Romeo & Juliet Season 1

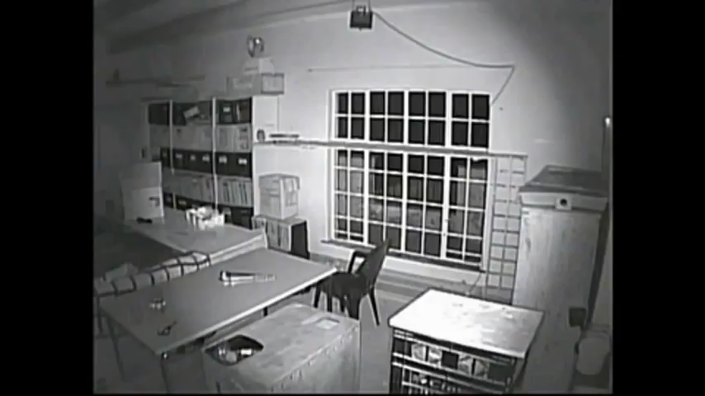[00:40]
During Juliette's recovery, a young male barn owl began visiting her and it was not long before they moved into a nest box that I erected on my porch for them. The two mate and Juliette lace six eggs.
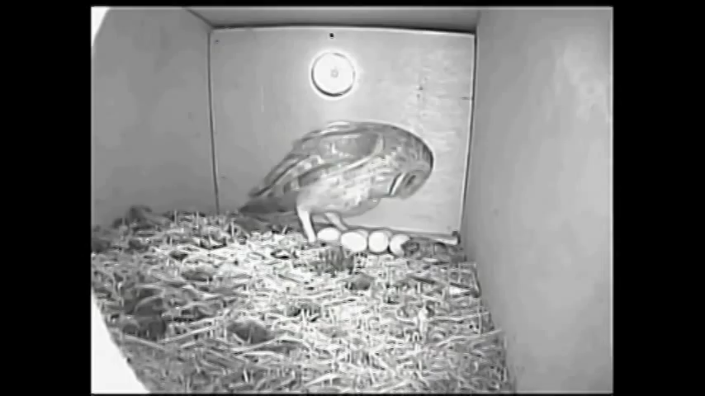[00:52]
It seems like they are planning quite a big family for their first time. I just hope that they know what they are doing for it is never going to be easy to keep six hungry owlets well fed. Curious as always, Oelkie could not resist to look in on his former patient to see if she was okay. Now that she was breeding,
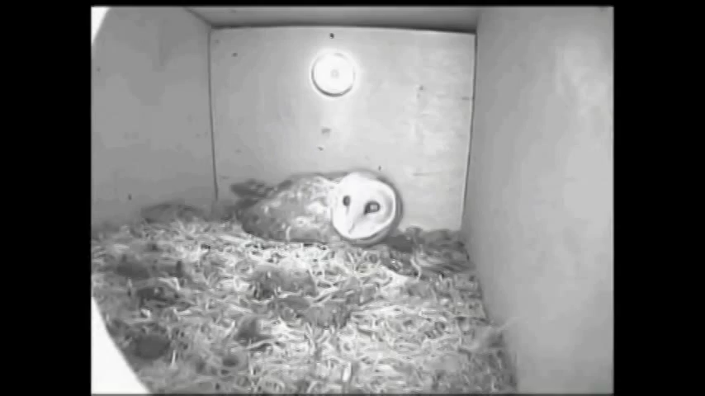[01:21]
Juliette's instincts took over and she now saw Oelkie as a threat to her and her eggs. So she prepared to defend her nest with her life if necessary. Fortunately Oelkie meant her no harm and soon left. The first owl attaches and four hours later Juliette begins to feed him small pieces of a rat that Romeo brought to the nest.
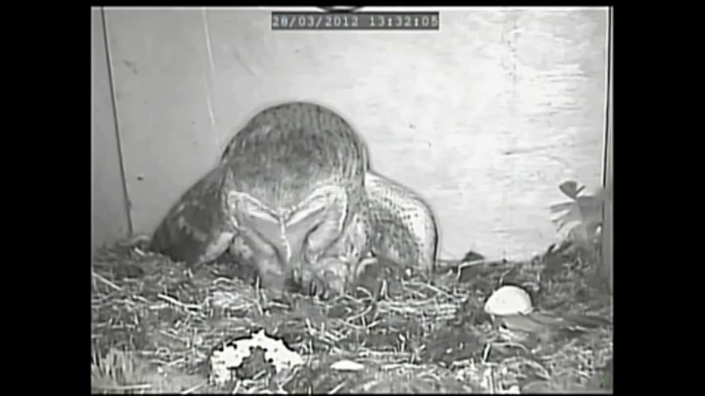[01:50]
As more owlets hatch, it becomes a full time job for Juliette to keep her hungry baby satisfied. She must feed them every two hours and a feeding session can take up to half an hour at a time. Just watch that face.
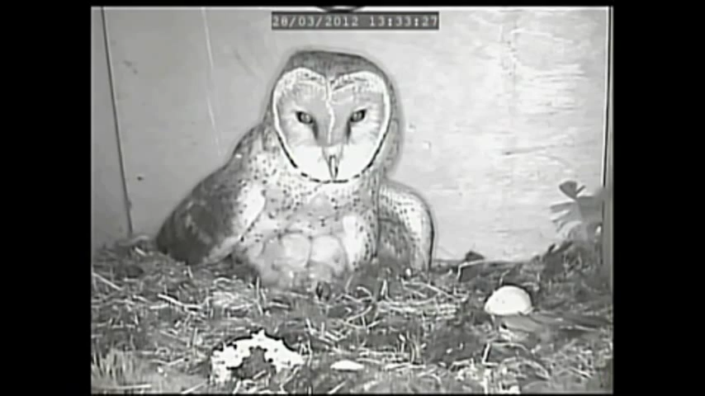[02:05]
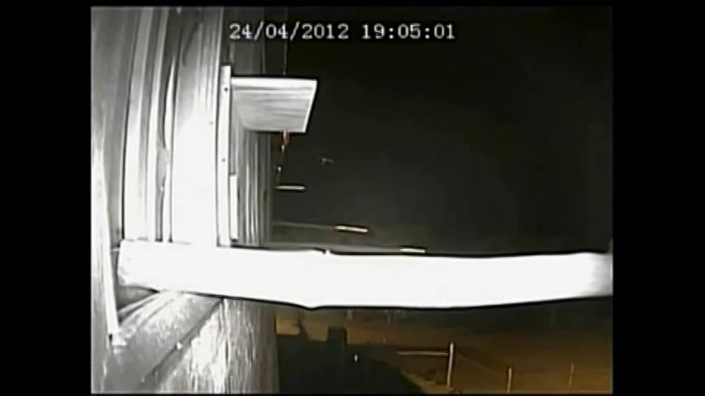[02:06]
Romeo also have a full time job to provide in the needs of the young owlets.
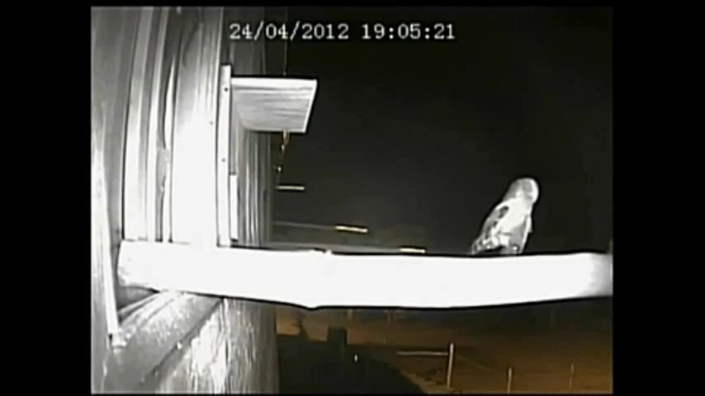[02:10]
Now that they are bigger he will take over responsibility for feeding them.
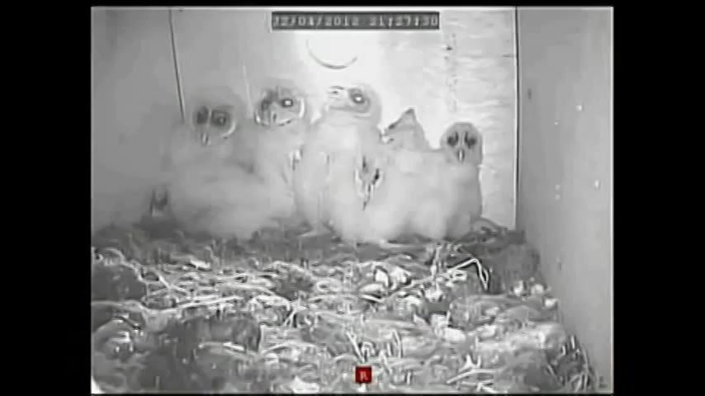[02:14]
The owlets are now big enough to swallow the prey hole. Each of them can eat up to two or three rodents per night depending on the size of him.
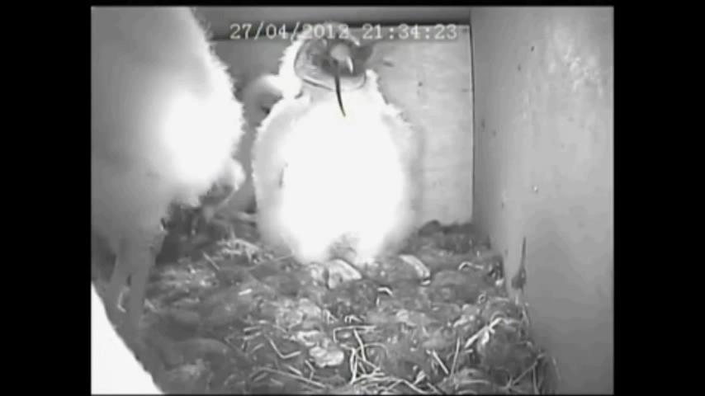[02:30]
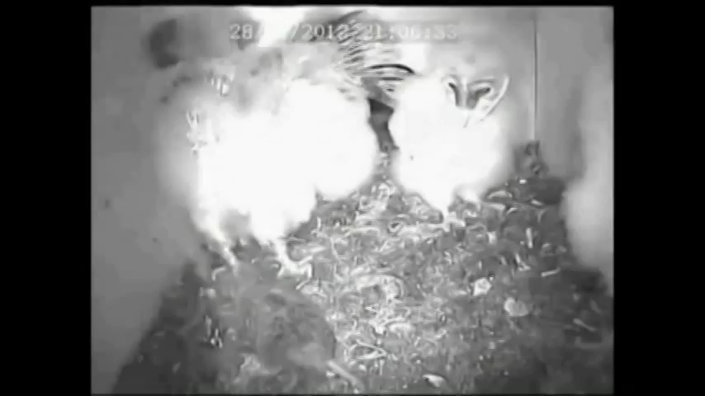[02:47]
Now that they are bigger the owlets begin to practice catching their food.
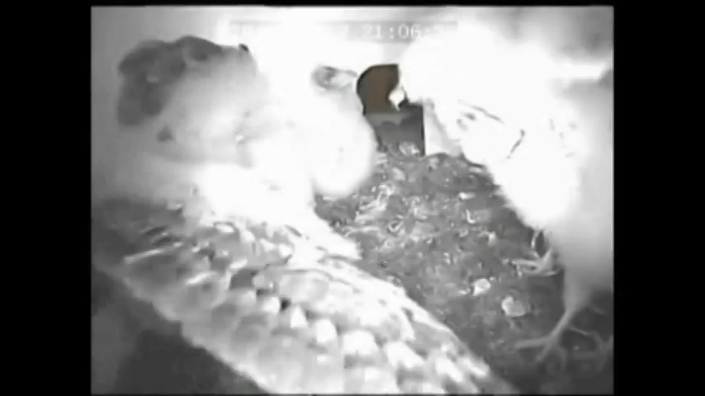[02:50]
Here you can see them practicing their jump and grab technique. Soon the six owlets are big enough to wait outside the nest for their parents to bring their food.